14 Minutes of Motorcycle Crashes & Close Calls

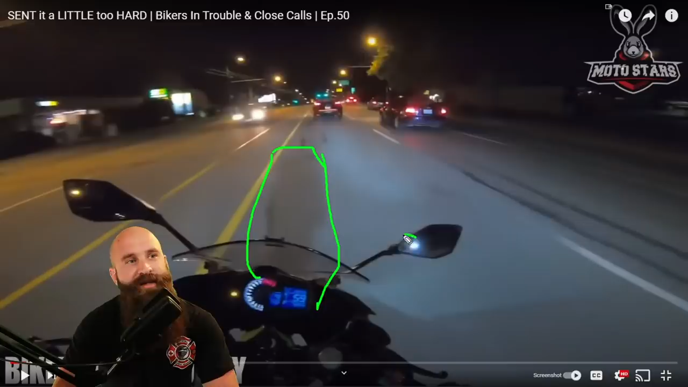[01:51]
You can see the light in the mirror. But look at all this extra light. That's going to let you know somebody's coming up behind you, and you've got to take some type of evasive action. If you had to, you could swerve left. Don't hit this vehicle, so you're going to have to swerve right again and get back in your lane. But when it comes to this stuff right here, you guys slammed the brakes, and we're looking back.